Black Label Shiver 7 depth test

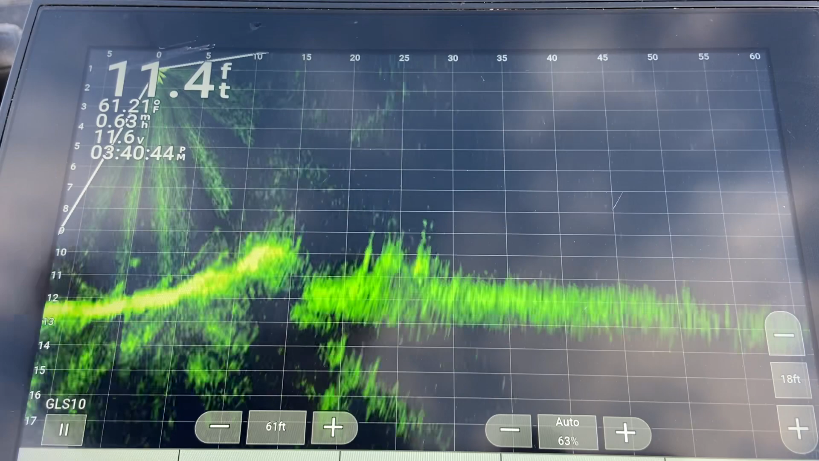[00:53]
On screen: depth 11.4 ft, water 61.21°F
coming across right there right on eight foot so we're gonna go with seven just to be on the safe side but definitely for sure a true seven foot depth faith on the shiver seven